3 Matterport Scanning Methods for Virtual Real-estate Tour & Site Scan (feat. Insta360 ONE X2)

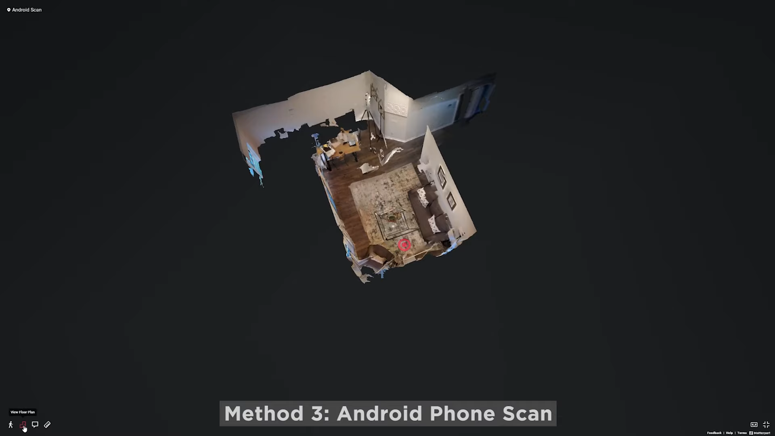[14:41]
You'll see that things are not lining up properly. There's a little bit of bulge within the floor plan, which indicates that things are not exactly accurate. So image quality, much better. Things are actually legible and sharp. However, the overall accuracy of the plan suffers in terms of the Android scan.
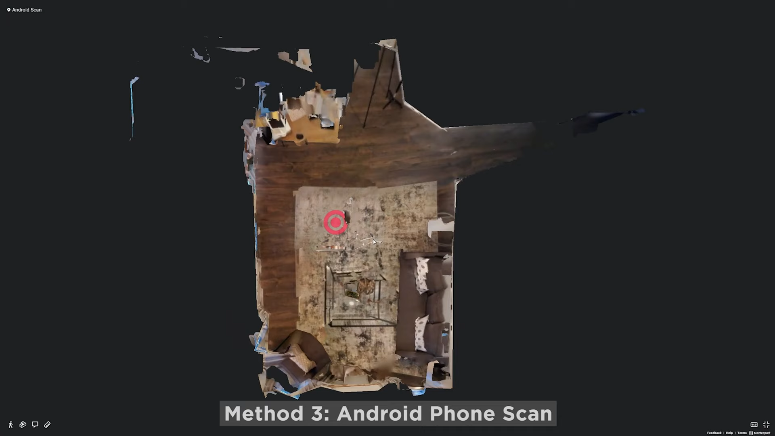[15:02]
Again, this might just be because I didn't pivot off of the phone. Therefore, you might have a better result if you were to pivot off of the phone. However, I just wanted to show you what my result was like.
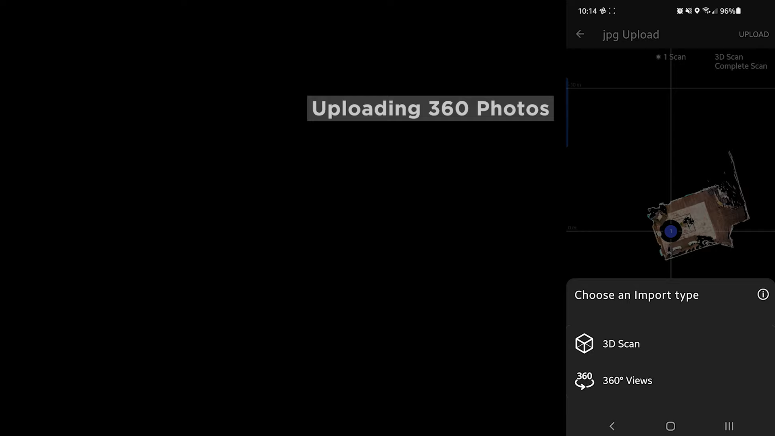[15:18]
And now let's have a look at the JPEG upload. Basically,
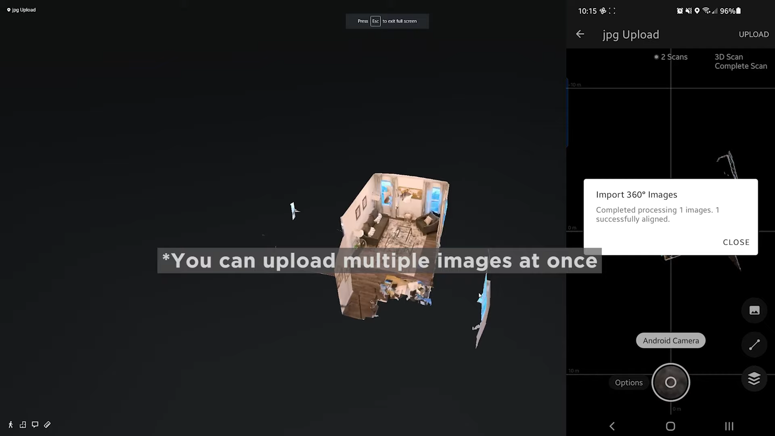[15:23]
you scan everything off of the Insta360 app and then upload the 360 photos to Metaport Capture app. And this is what the result is like.
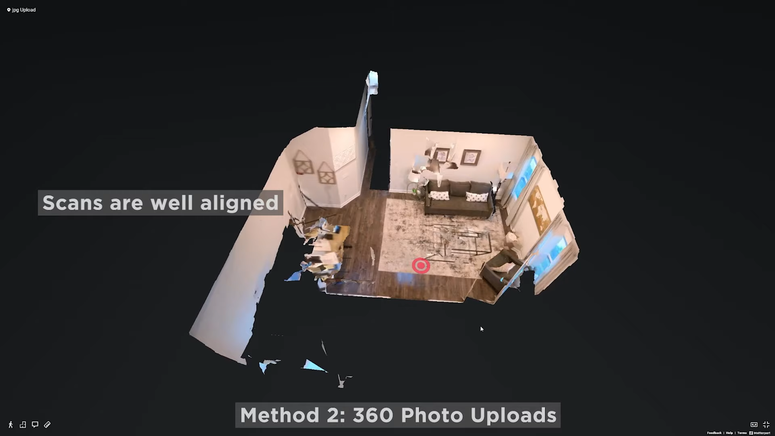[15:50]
you'll see that on the floor plan, it is quite accurate too.
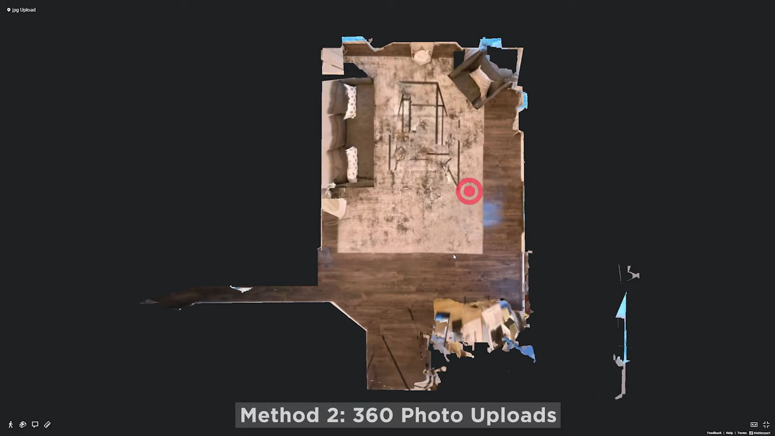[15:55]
So actually, just because it took much less time in order to scan this or to capture the photo,